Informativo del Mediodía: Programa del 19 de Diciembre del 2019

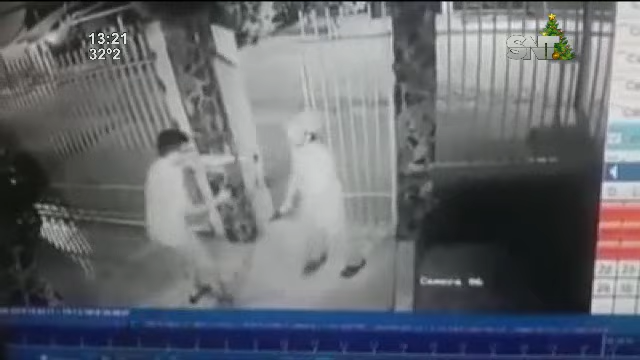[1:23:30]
estaba ingresando a su vivienda y segundos antes de que pueda cerrar por completo el portón, ya viene este asaltante, entra dentro del predio